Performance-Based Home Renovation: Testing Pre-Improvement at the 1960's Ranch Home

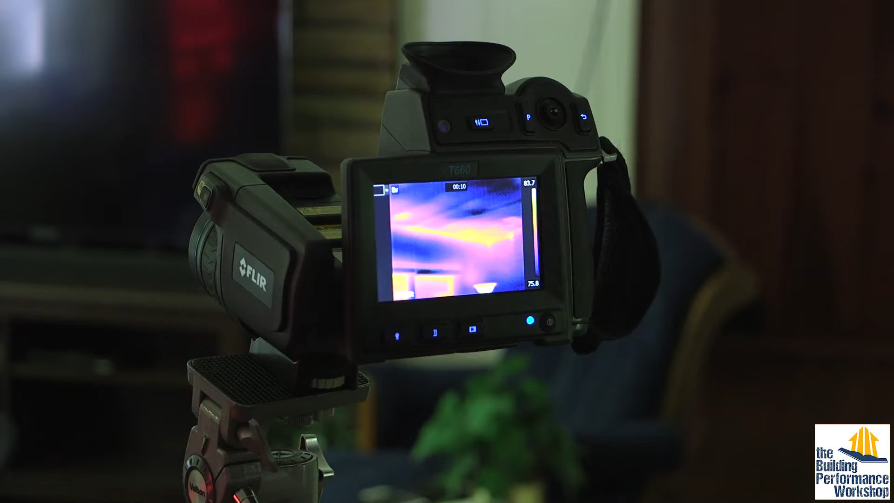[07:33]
Now you would do this in the entire enclosure all the exterior walls, why it's important to inspect first, you know where the enclosure is supposed to be. I'm just going to show you this little bit.
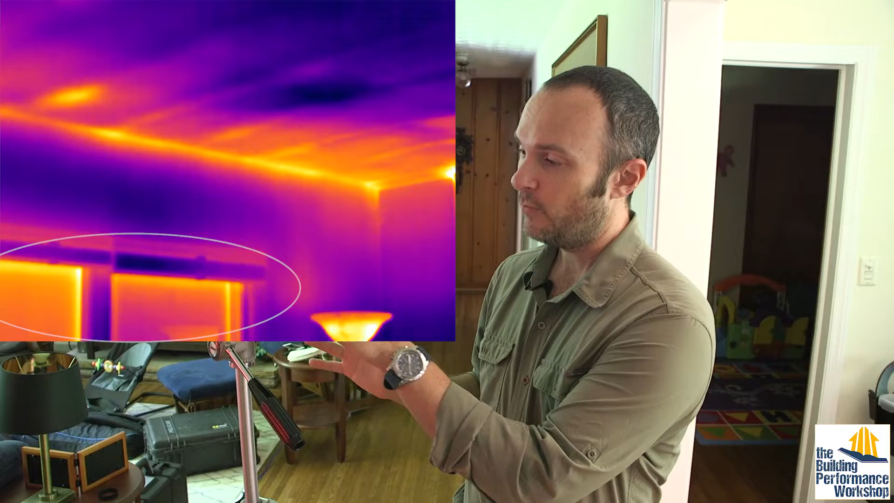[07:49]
We have windows don't look at windows with infrared silly. We also have what looks like a heat bleed problem happening right up here, that's definitely an insulation issue that's going on. We have something that might be a moisture issue, anything that I ping as a moisture issue, I'd immediately go to and use my moisture detector that's a dedicated tool to tell whether something is wet. Important not to just say oh it's wet because I saw it with pretty colors. So I'm going to look at this later and also we have the fireplace, this actually should show up under air leakage because generally chimneys and fireplaces are a big deal.
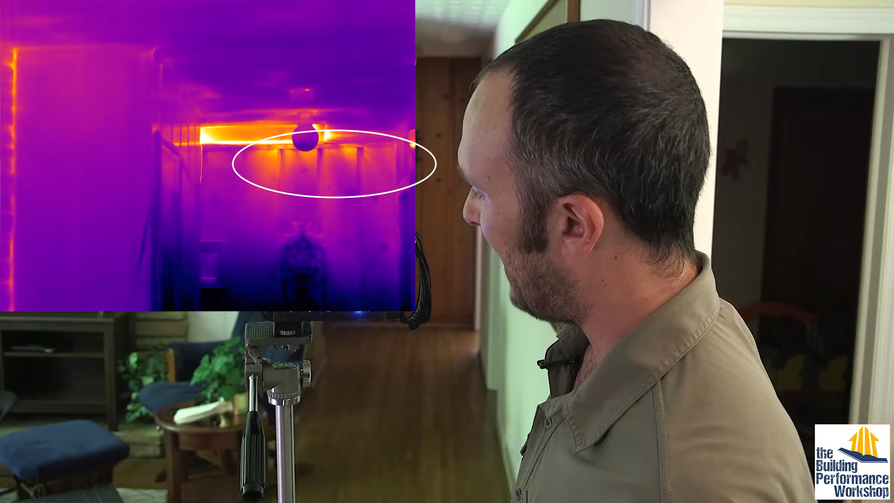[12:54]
You could tell that by just looking at it. There's no weather stripping to be seen. But also, we're picking up now top plate leakage. You can see in the top of that wall, right next to the attic hatch, air is coming down and that's coming from the attic. So that's called top plate leakage and that's something that we can fix with the retrofit that we're going to do up in the attic. We can look down and see fingers of air coming
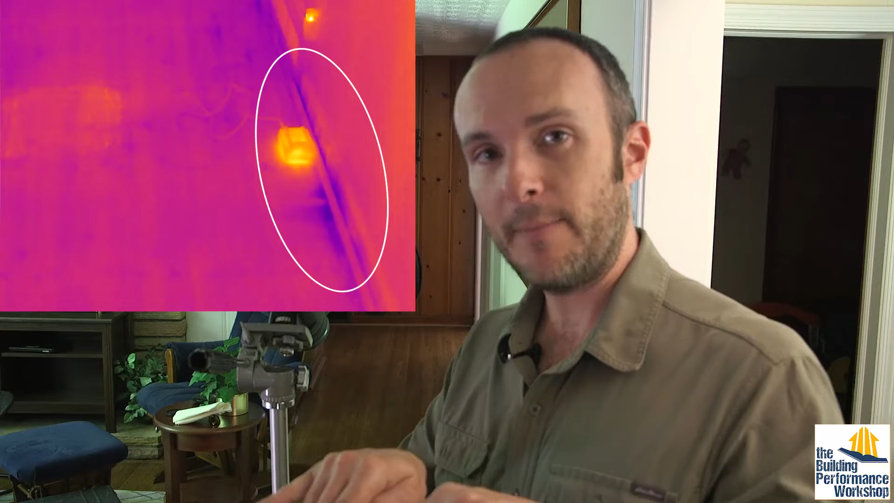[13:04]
from the crawl space which is a totally different temperature. That's cooler air coming in and that's because we've been air conditioning the house and all the air conditioning is sinking down to the crawl space. So now we're backwashing all of that air conditioning back up into the house. So it's going to look like cold fingers. Fingers is what we're looking for when we do air leakage diagnostics with an infrared camera. So when we scan over it,
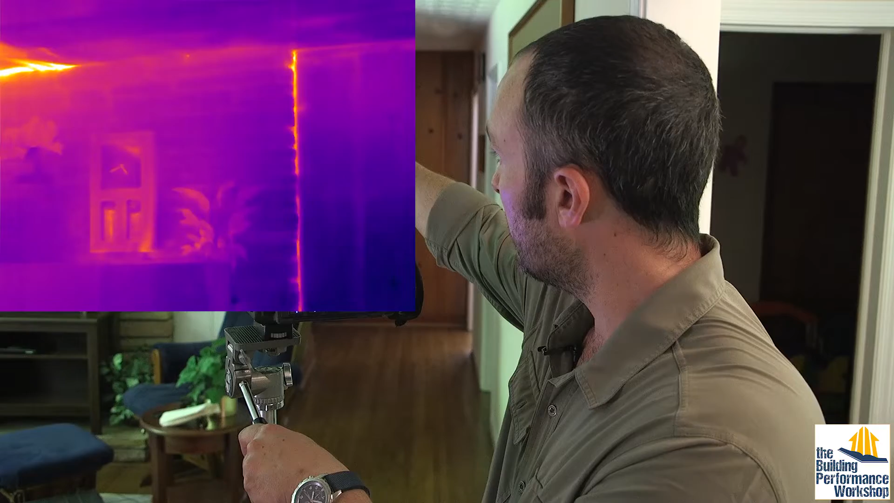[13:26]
we can see that the border of the actual fireplace now is showing up as an air leakage issue.
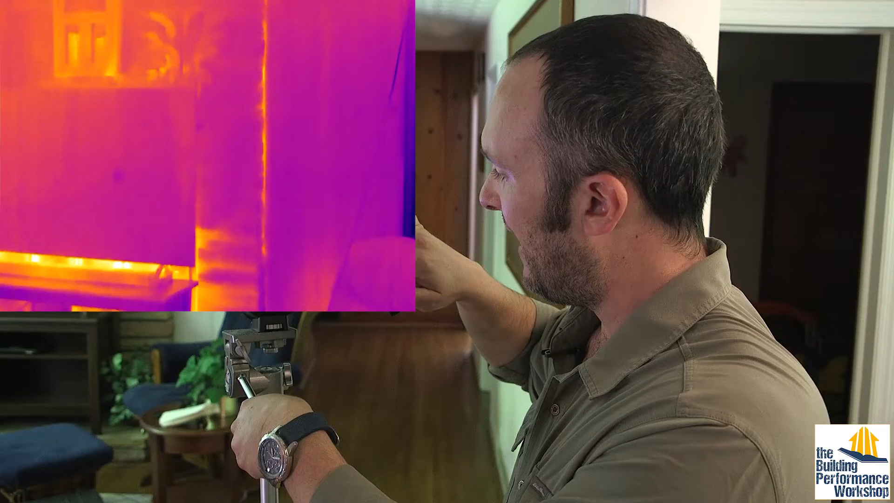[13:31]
You can see this big bright line here and also oh boy, we've got a giant bunch of fingers coming out around the fireplace insert. This is a gas fireplace and so we've got all kinds of little seams and joints and things like that of the mechanism inside of that that are just not airtight.
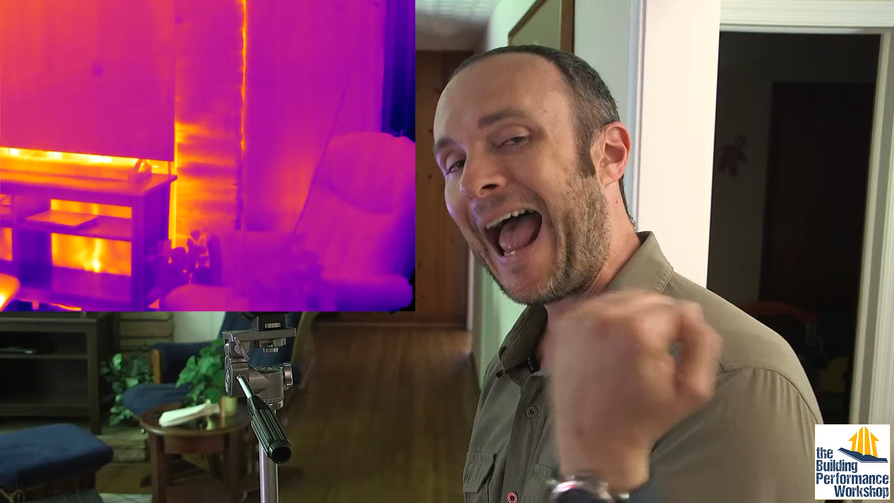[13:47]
We're going to want to get at that at the attic plane if we can. We can see here we've got a lot of air leakage coming in.
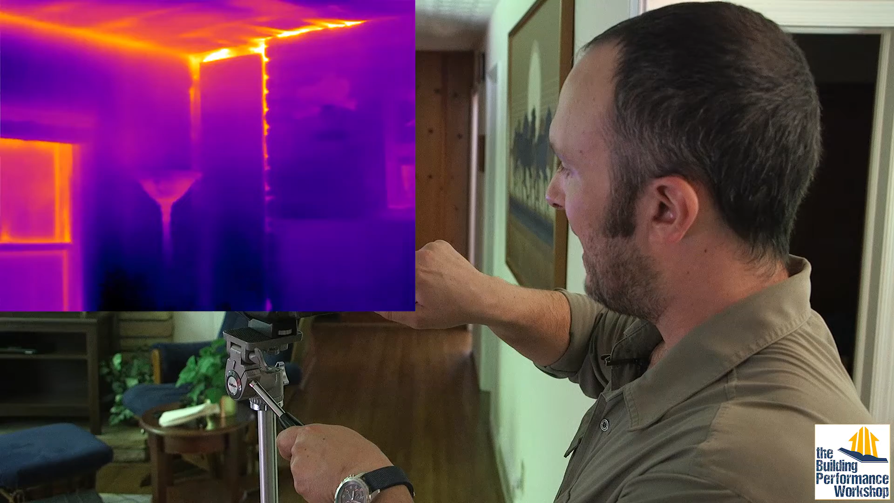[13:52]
Nice bright lines through the top.
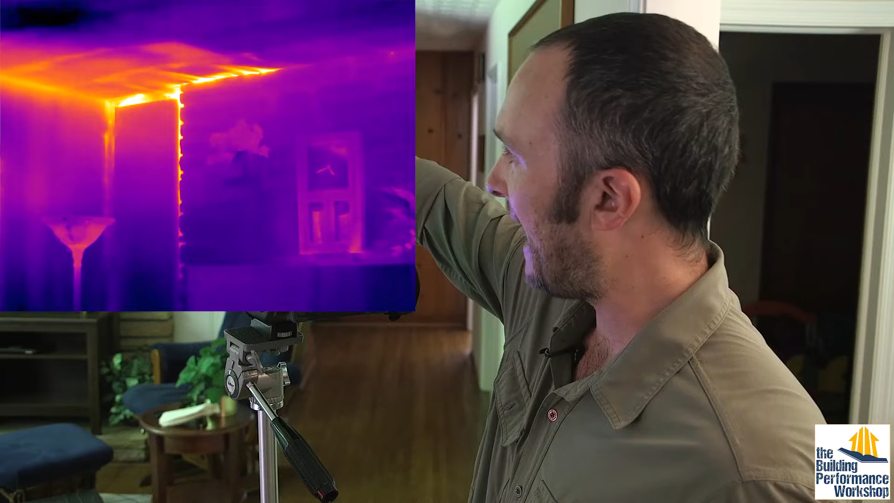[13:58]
We can see that built-in cabinet right there also has a fair amount of air leakage. Anything that's built in cabinet wise, sliding door wise that's generally going to be a major pathway as well.
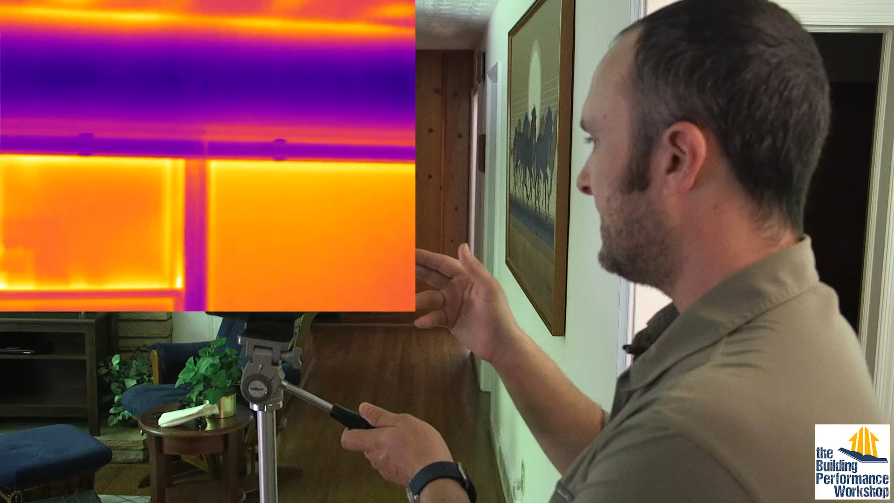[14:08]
And we can see same old stuff that we saw in the get-go.